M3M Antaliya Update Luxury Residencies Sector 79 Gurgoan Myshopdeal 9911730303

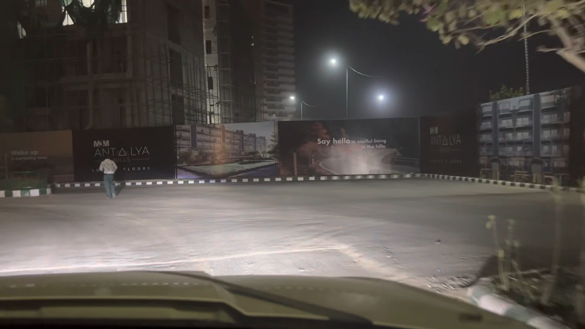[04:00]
say hello to the soul fill living in the hills this is the sample flat of M3M Antalya
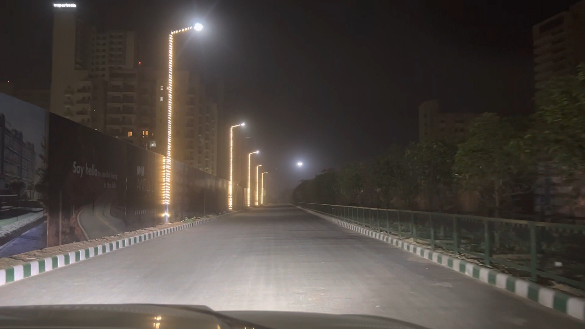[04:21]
said के इस तरह का development इस तरह का lightning इस तरह का जो ब्यूटिफिकेशन है भी M3M जहां जाता है न या DLF है for example वो उस जगे को अपने आप ही लिवेबल बना जेते हैं बहुत ही attractive बना जेते हैं आप देखर कितना beautiful lightning अभी तो प्रोड़क लॉण्च हुआ है तो आप ये समझे कि अभी से green belt हो गया lights वगरा हो गया landscaping start हो गया flowers हो गया this is called the development of infrastructure और ये
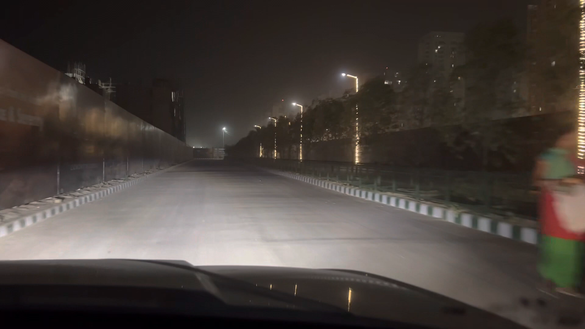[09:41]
कितना beautiful view है मैं तो अच्छा है कि जल्दी से यह radio अपना बाकी societies की भी जो valuation है बहुत अच्छी हो जाएगी शाम को आपको walk करना है just